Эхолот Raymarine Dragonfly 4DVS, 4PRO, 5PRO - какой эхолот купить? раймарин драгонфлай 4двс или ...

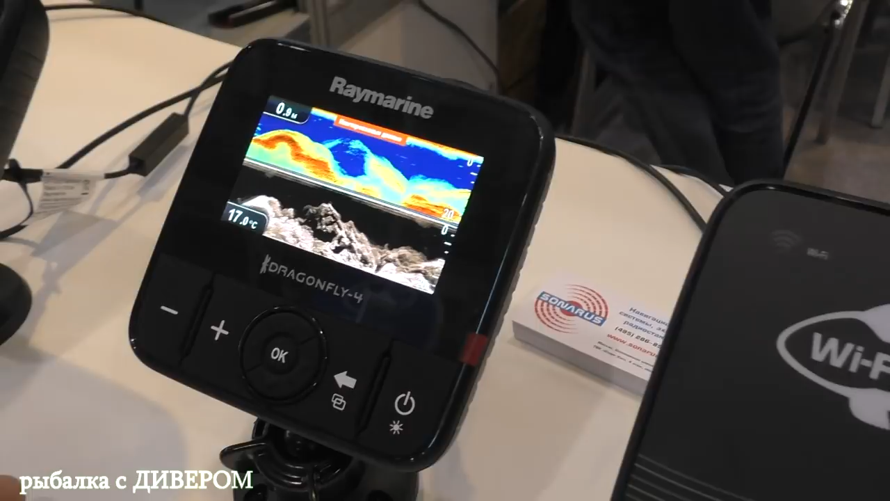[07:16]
On screen: water 17.0°C
Процессор Прорисовка картинки Довольно-таки четкая Да, вот реально В демоверсии Ну,
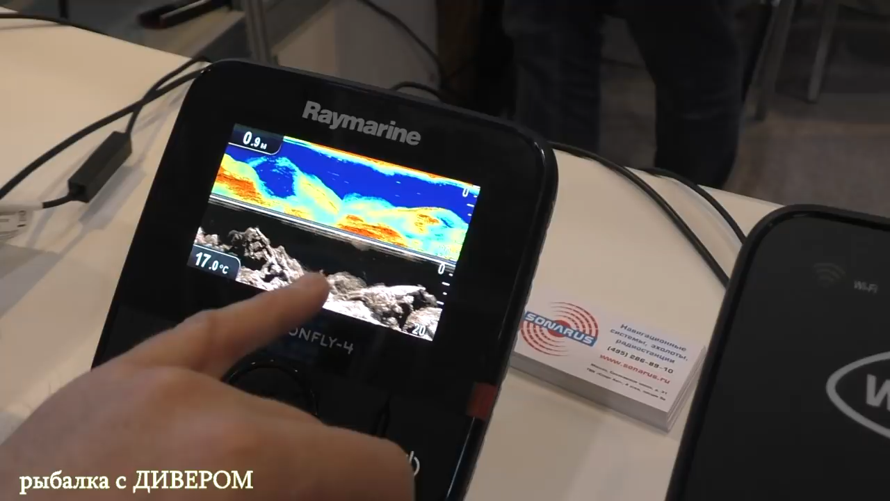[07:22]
On screen: depth 0.9 m, water 17.0°C
она Жизненная Она близка, конечно К жизни Нет, она,
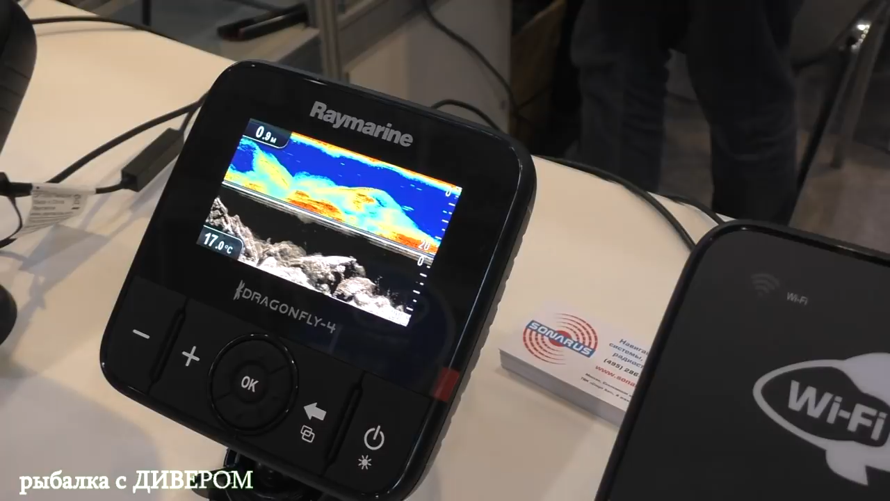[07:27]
On screen: depth 0.9 m, water 17.0°C
конечно Жизненная Взятая закольцованная Какая-то картина В реале Она точно так же Бывает Даже красивее работает В зависимости от места То есть,
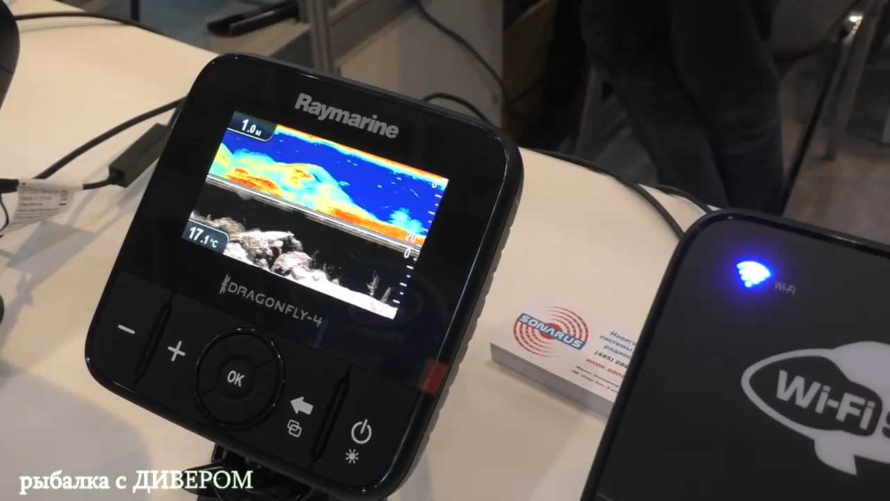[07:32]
On screen: water 17.1°C
если Сильные рельефные места Какие-то красивые Да,
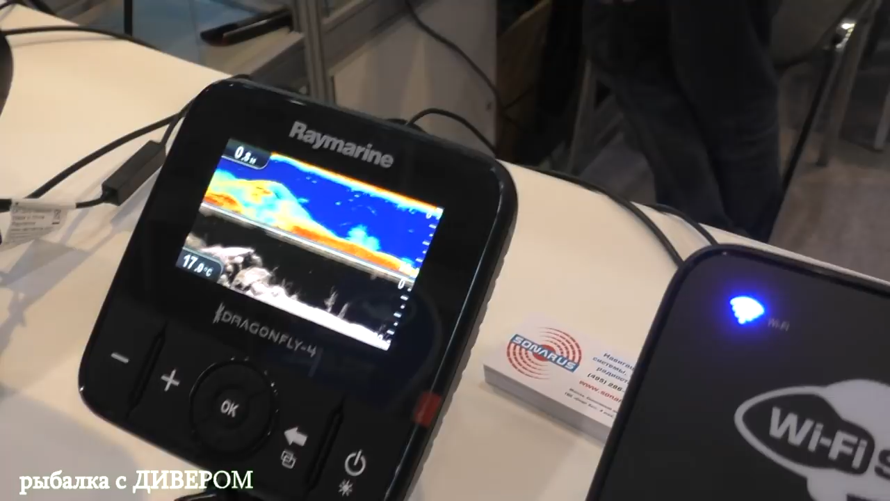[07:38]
рисуется здорово Уж там завалки Горя Рыбу лучше смотреть Поэтому Необходимость Деваться не куда-то Фотография
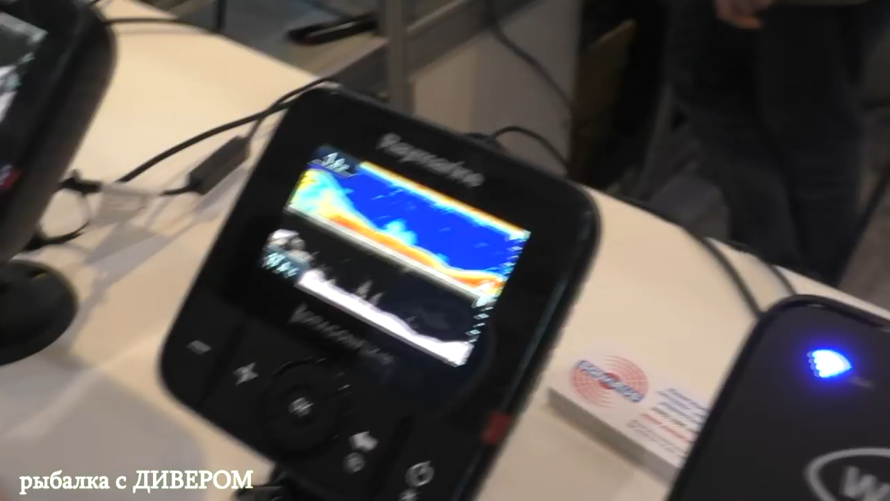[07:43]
Вы покупатель, да? Я пользователь Пользователь, да?
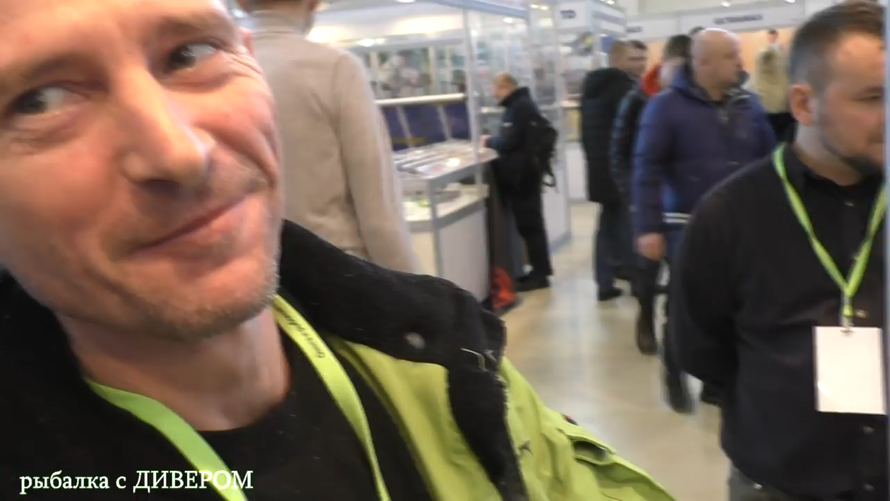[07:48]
Случайно пользователь? Не подстава Реальная фотография Свай Фишер Свай Фишер Свай Фишер какой?
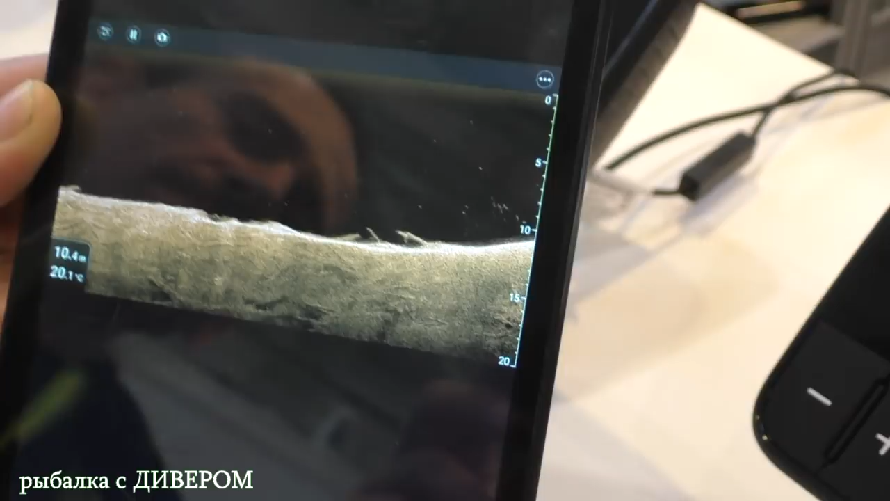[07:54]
On screen: depth 10.4 m, water 20.1°C
А он Так же, в принципе, показывает Точно так же Только он выкидывает картинку На мобильный устройство Офигеть Красота Слушайте, короче Сейчас можно приобрести, да?
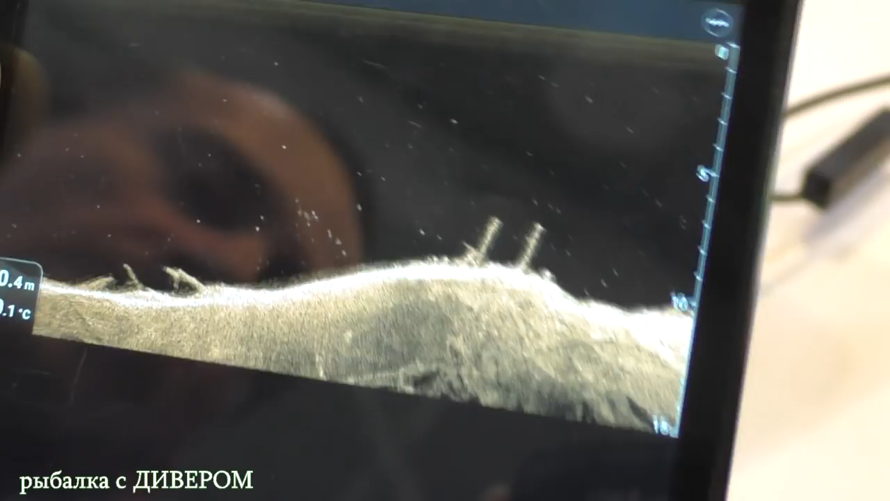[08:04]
Да Свою антенну Лоренс Красота вообще Доволен очень, да?
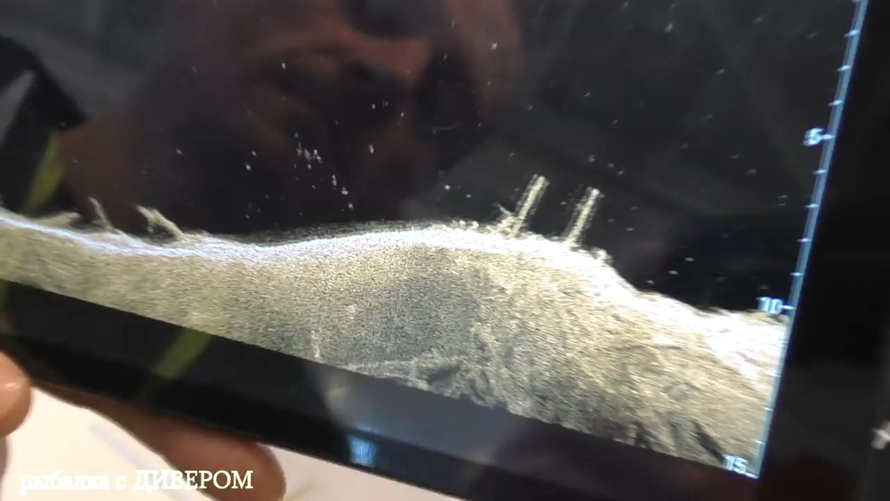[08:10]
Двадцать градусов Воды Доволен очень Причем
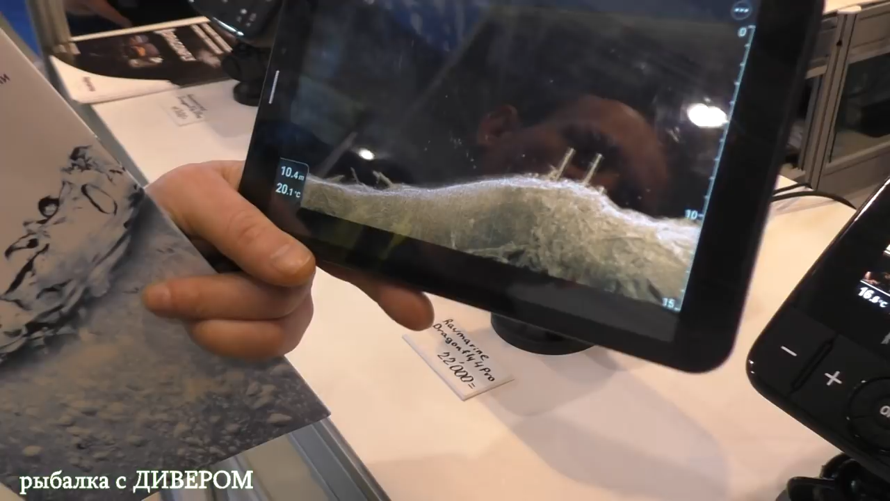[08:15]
On screen: depth 10.4 m, water 20.1°C
Я синхронизировал его Еще с Navionics Баатинг И он
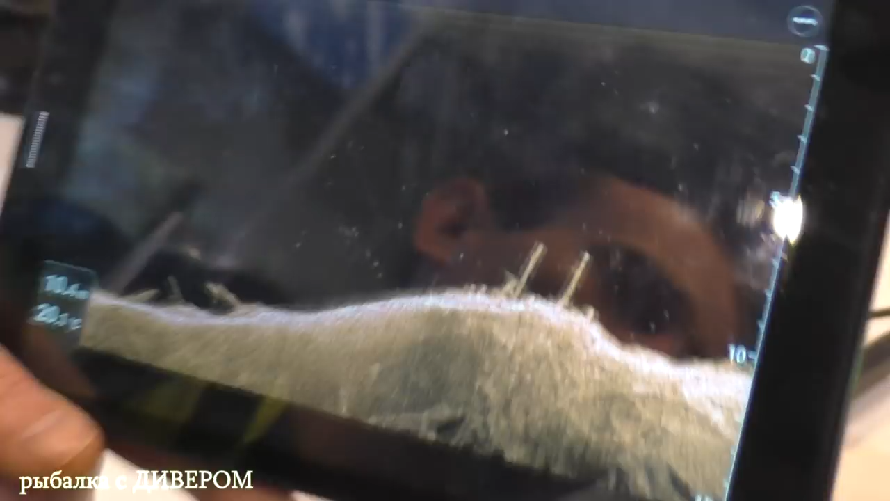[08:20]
у меня Плюс ко всему Еще и Прописывает карту
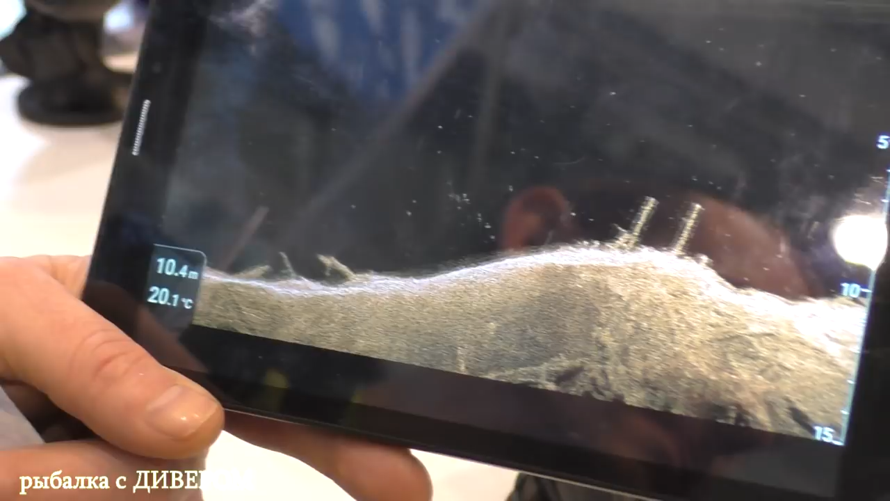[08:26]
On screen: depth 10.4 m, water 20.1°C
В режиме онлайн Можен Режим онлайн Режим Это более дорогое, да?
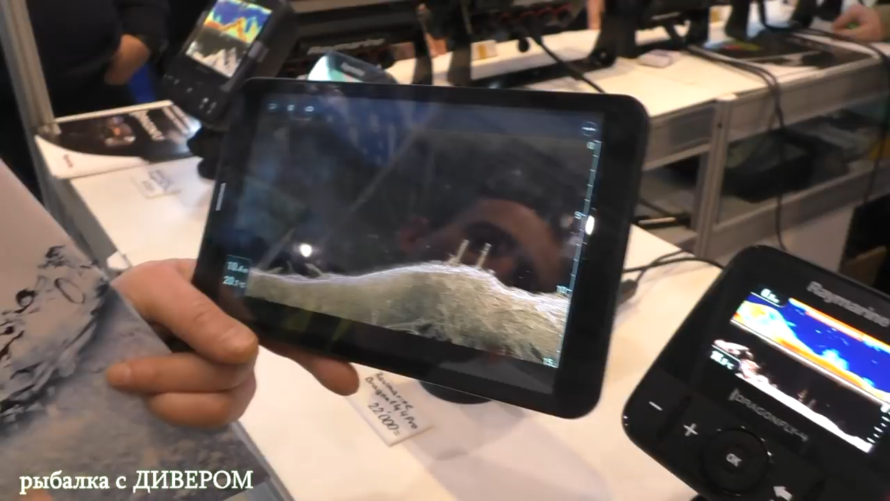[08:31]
Нет, нет, нет Это все Все Принцинг Это может только
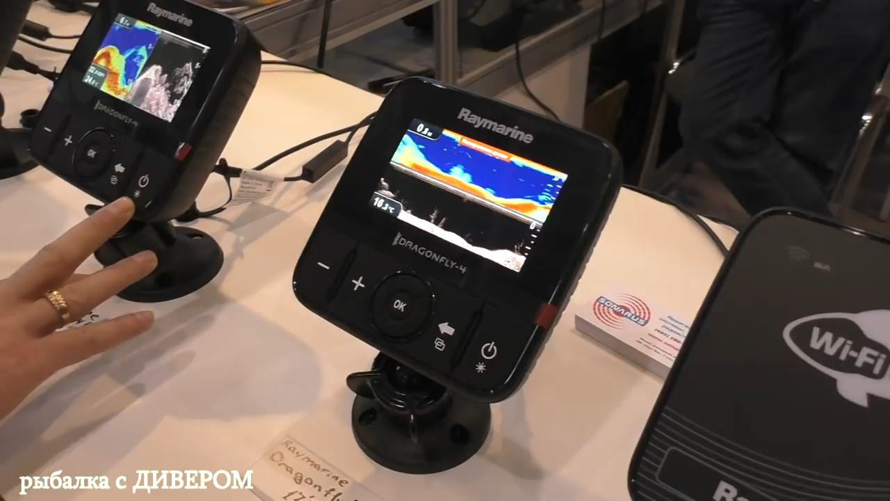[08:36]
Я аппаратом очень доволен, потому что, во-первых, я его не стал никуда крепить, он у меня лежит в боксе, он мне не мешает. Все, вообще просто убран. У меня не провода, нигде ничего мне не мешают, а пользуюсь я вот на планшете.
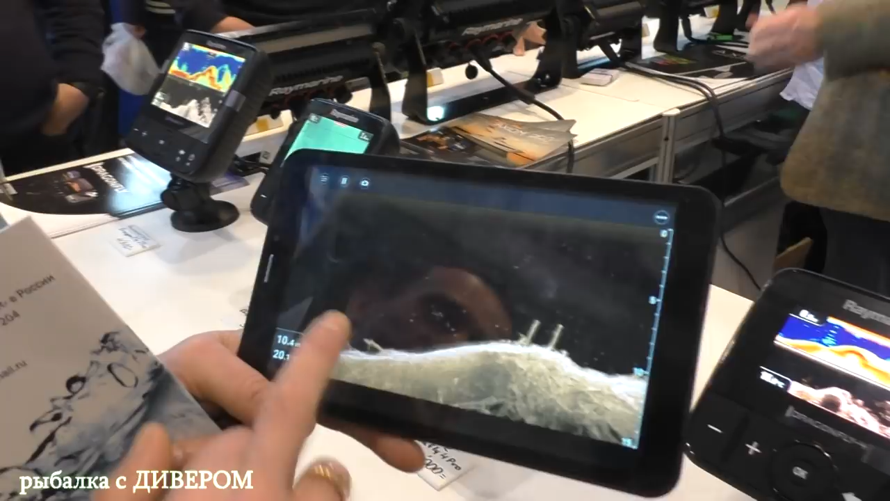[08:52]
Среди 10 каналов он независимый.
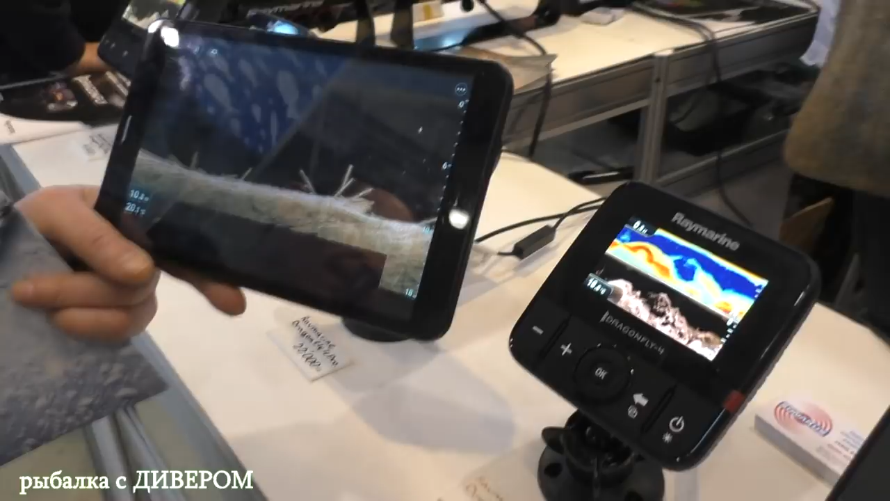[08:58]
Он может смотреть, я могу смотреть. А сколько такое стоит?